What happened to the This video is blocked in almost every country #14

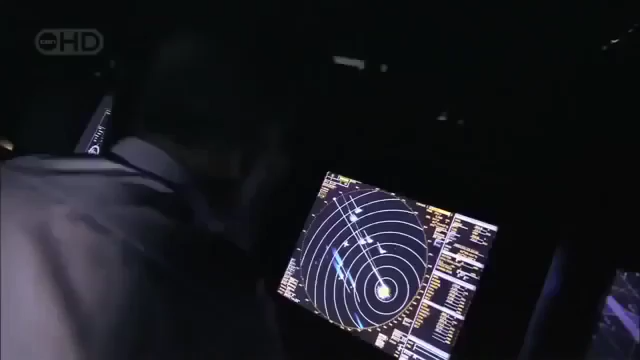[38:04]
they said mate i've got two targets here
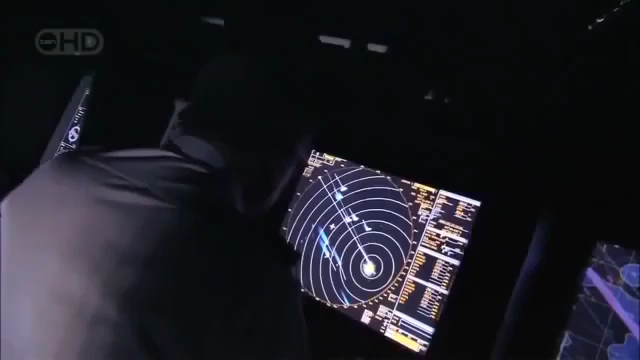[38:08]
and these guys that come aboard if they can get a boat they're ruthless they'll kill for the u.s dollar
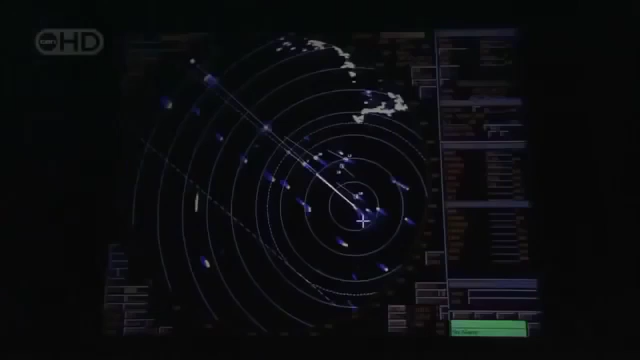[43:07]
starboard then at night the bridge is not only the brains of the ship it also becomes the atlanta's eyes and
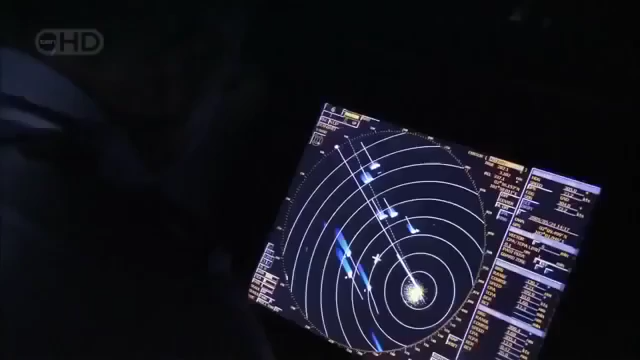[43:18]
and its direction and speed can be tracked by those watching from the bridge
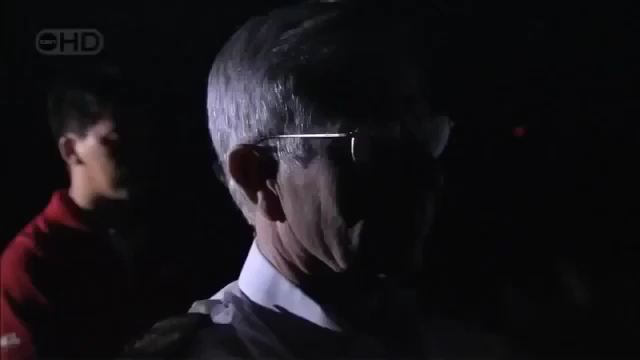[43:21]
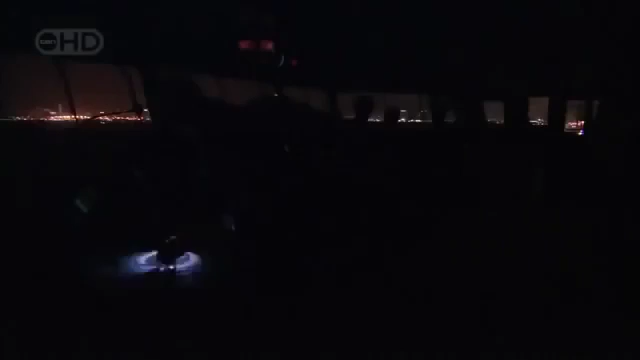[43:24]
it's another crucial piece of technology
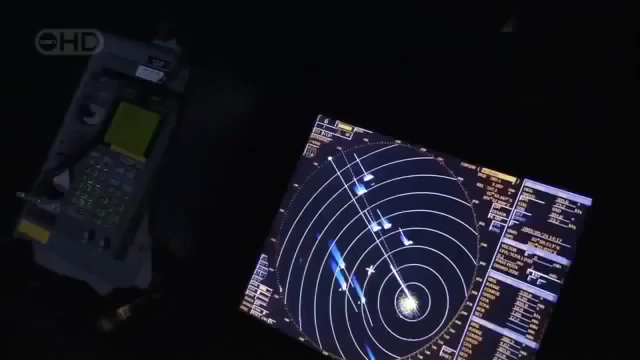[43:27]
that helps a mega ship maneuver gracefully into a mega port
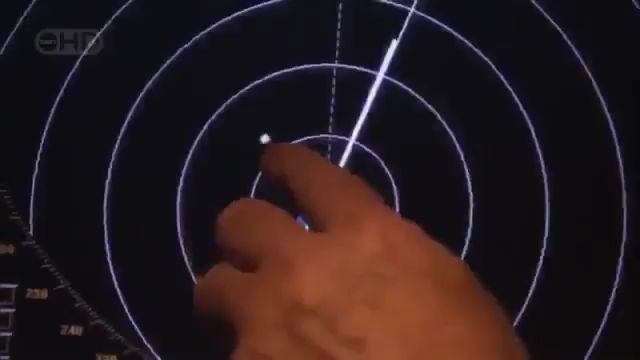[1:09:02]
See any lights? And must be ready to defend their ship against desperate marauders, modern-day pilots.
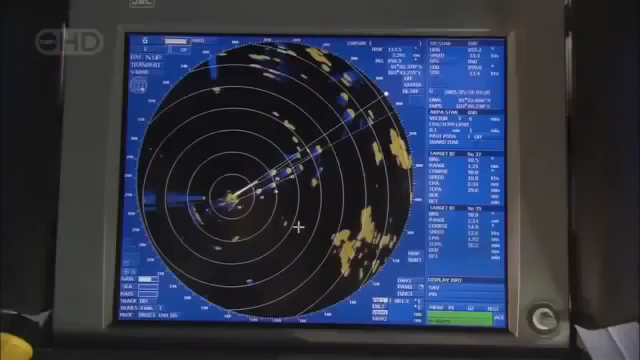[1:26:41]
One of the problems with being a giant is avoiding the dwarves of the ocean. For the captain, arrival at port is one of the most stressful parts of the journey. He has to be ready to react in an instant.
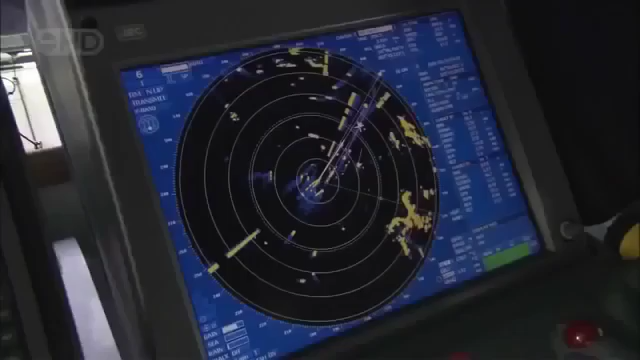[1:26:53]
Well, it's his job to keep out of my way but he's not moving, you see. He's still coming across.